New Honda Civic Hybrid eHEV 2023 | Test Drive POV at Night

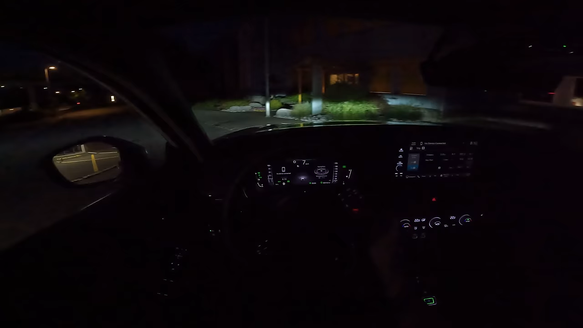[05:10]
If you look at the LED lights, oh, you can see the street very nice and very clear. It's quite, you can also, wow, turn on the high beam. It's super strong because it comes with, look at this, it comes with this new kind of matrix LED light in the front. They look super nice. Also very nice ambient light. I love this kind of whitish color. It looks great. And also I like the color
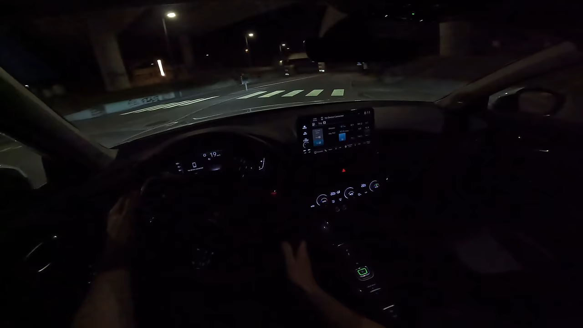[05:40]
on the climatic system. This ambient light, it's nice. Behind the steering wheel, it's nice. It's a white, it's a nice white pleasant color. It's kind of relaxing. We have this CVT transmission that it's just one gear speed, so you don't have to worry about that. We still have some battery.
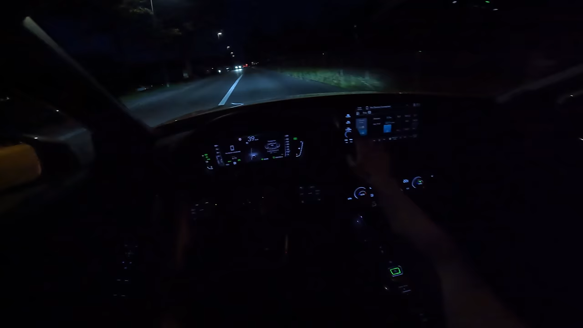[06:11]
By the way, let me show you the energy flow. This is a great view right here. It shows you also the consumption. It shows you also what happened with the energy and how much range we have and how much battery we have. We have very less battery, like three lines there.
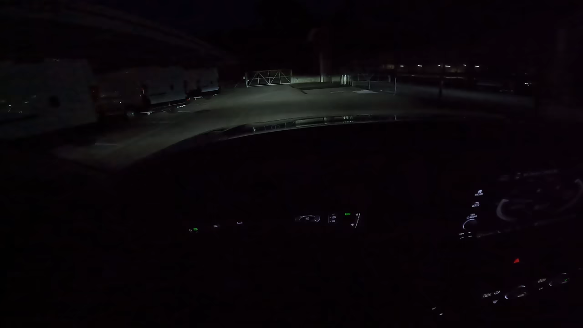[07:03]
It's really, really good. I mean, it illuminates all the ground. That's super nice.
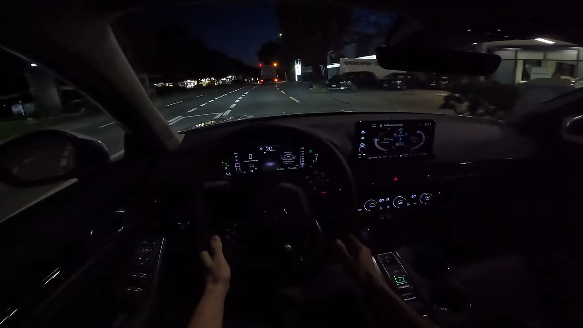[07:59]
When you take the foot off the acceleration, the car will regenerate back the energy. You can see right here in the battery. The engine, the petrol engine, it's on right now, but you barely hear it, guys. You don't feel any vibration inside from the engine. You don't hear it.
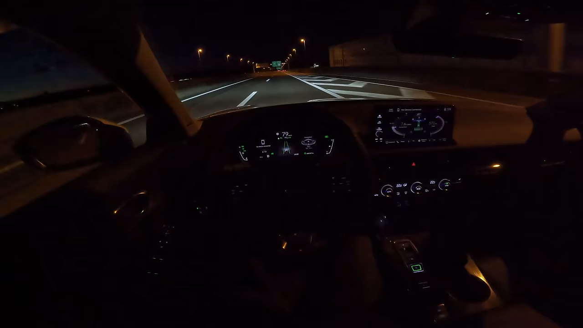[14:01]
Look at this, it's just driving itself. I tell you in the live video that the autopilot, it's really good. Look how it's doing itself. Look at the battery, it's almost full again. We still have two lines left to charge. But the battery, it's almost full. The consumption 7.6 and the climatic system, it's on. Let's go slowly here. Let's take the control. Incredible. Look at this.
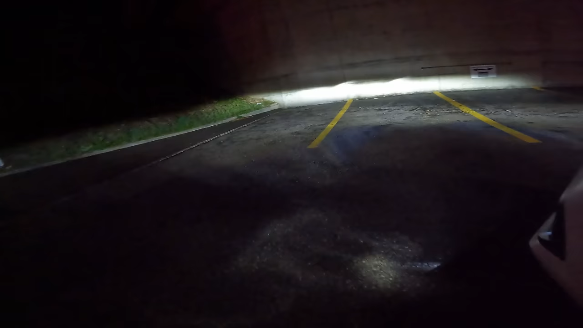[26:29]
It's a great system. I like it very much. And if you look on the other side, it's off, it's completely off.
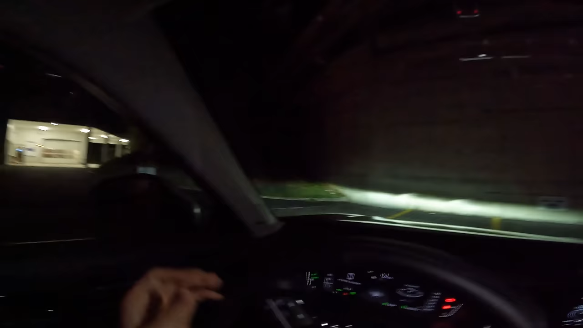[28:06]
By the way, look at the high beam. This is the kind of matrix. They look super nice on the road. You see it before. Anyway, that was the video.